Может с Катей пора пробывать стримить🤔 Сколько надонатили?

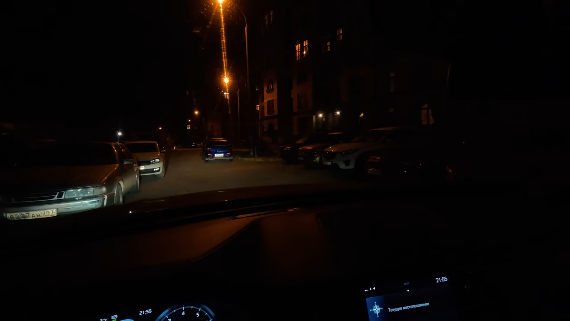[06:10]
У нас, конечно, в кварталах с парковкой беда. Даже ставят возле помойки.